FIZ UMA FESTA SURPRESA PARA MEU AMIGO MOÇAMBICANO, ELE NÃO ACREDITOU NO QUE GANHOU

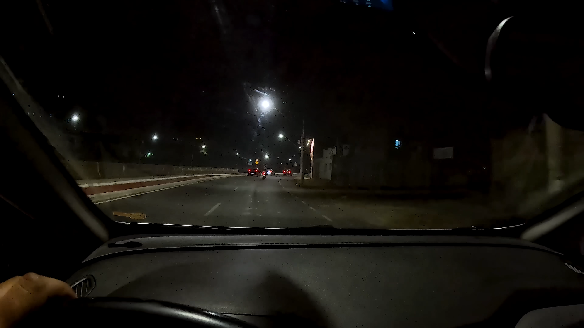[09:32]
Tá tudo escuro aqui, pessoal, mas dá para vocês verem minha cara aqui, não tá?